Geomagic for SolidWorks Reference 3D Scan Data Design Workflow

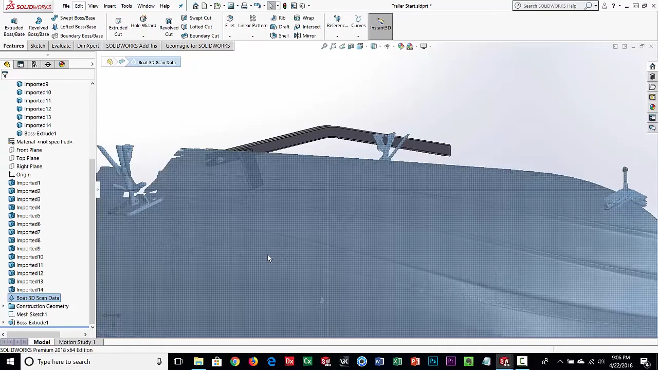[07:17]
Okay. So literally in a matter of minutes, we have cut a section through the boat and designed an upright,
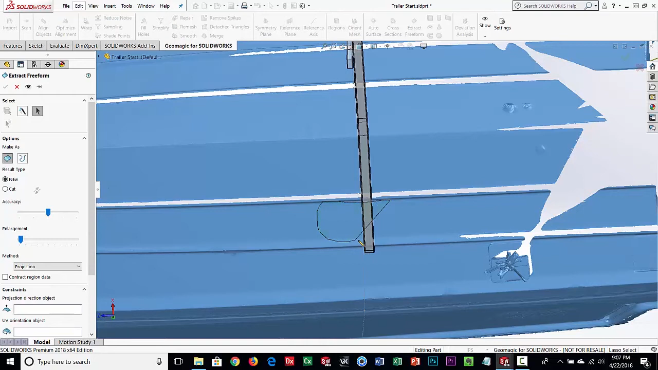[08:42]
Okay. So you can add and subtract to this so I can take some out, you know, I can add some to it, but basically it's going to fit a surface
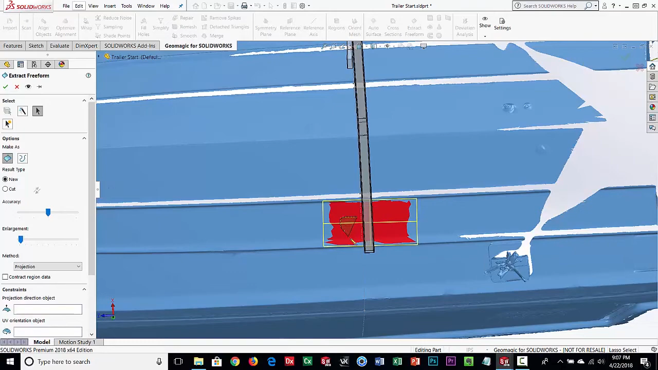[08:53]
through this red area and follow the shape of that scan data. And you can kind of see it's doing that and we can make it a little bit bigger. I want it to kind of go beyond it a little bit.
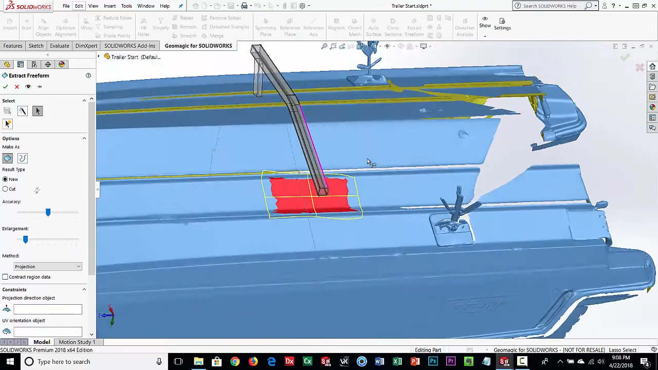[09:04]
Um, and hopefully it'll make sense here in a minute what we're doing. Okay.
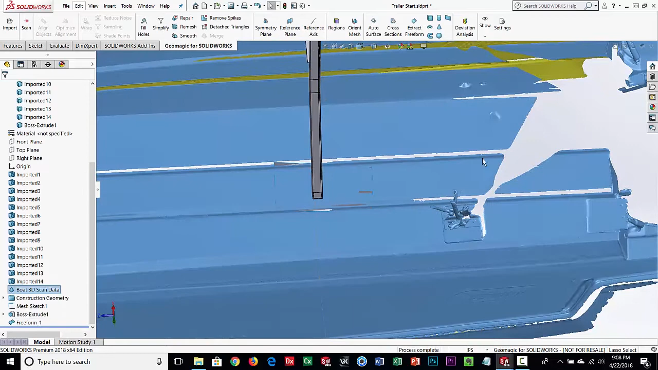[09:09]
So what it's done, let's go ahead and hide the scan data. Okay.